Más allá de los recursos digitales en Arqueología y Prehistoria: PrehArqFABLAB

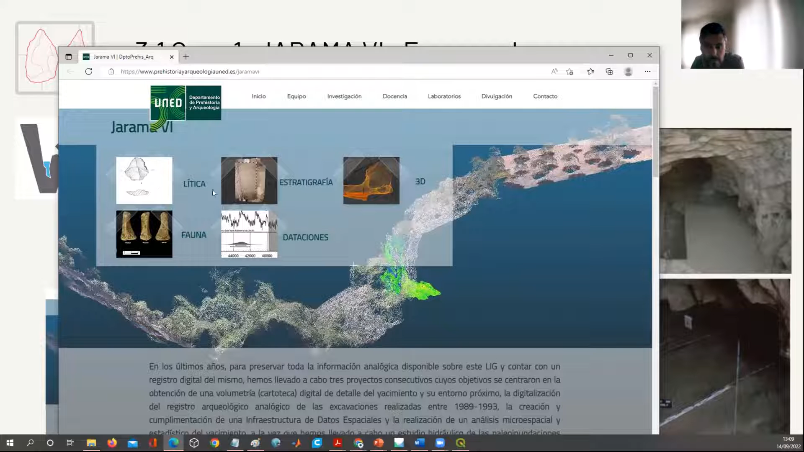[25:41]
vamos a volcar ya en breve los contenidos de datos, ¿no?, en los distintos, su apartado está dentro de la página web del departamento,
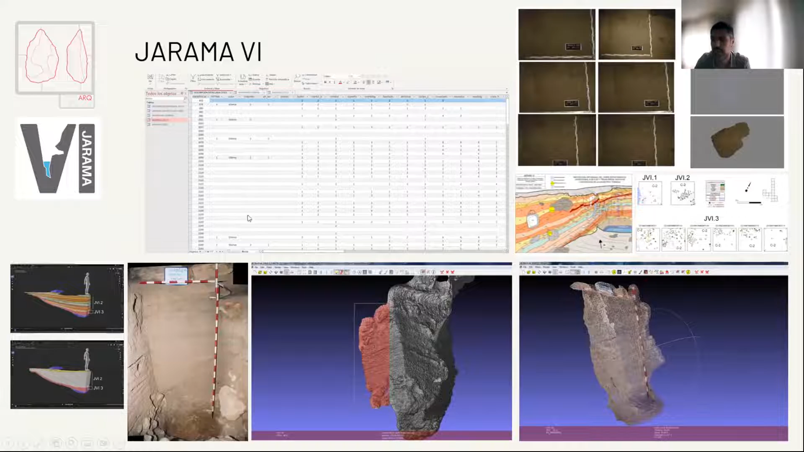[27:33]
fotos de 1989 y 1990, y algunos modelos, algunos modelos en 3D. Y, bueno, como veis, hemos hecho la restitución del sitio.
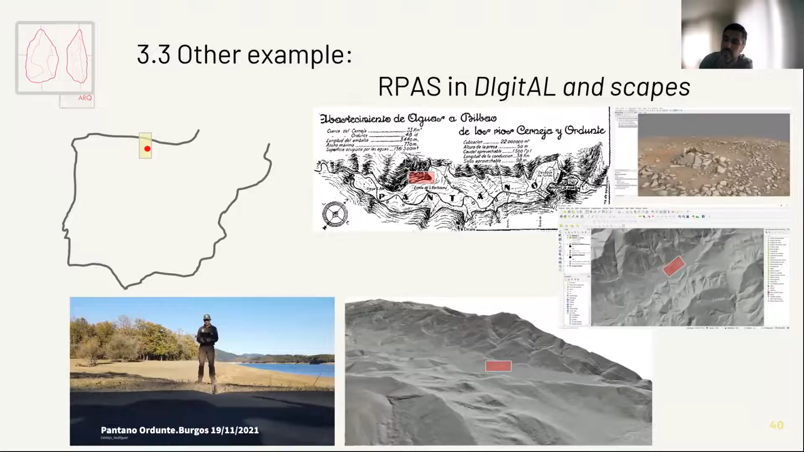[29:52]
Les quería comentarles aquí también el caso este de un trabajo que estamos haciendo con drones, toda la cartografía histórica, cómo nos permite visualizar bien el territorio de cómo fue en su momento
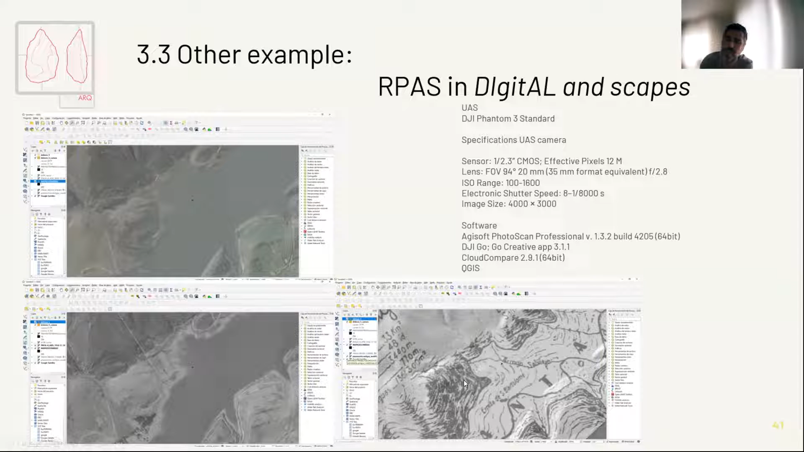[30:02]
y de cómo el pantano aneguó toda la localización de los sitios. Y, bueno, cuando baja mucho el nivel de agua podemos documentarlo.
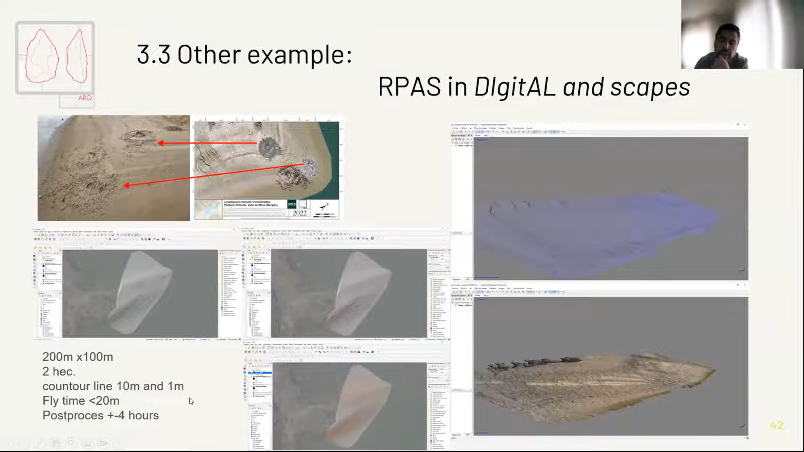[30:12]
Aquí ven los datos de trabajo, de cantidad de trabajo y el resultado tan óptimo que sacamos sabiendo perfectamente lo que queremos hacer.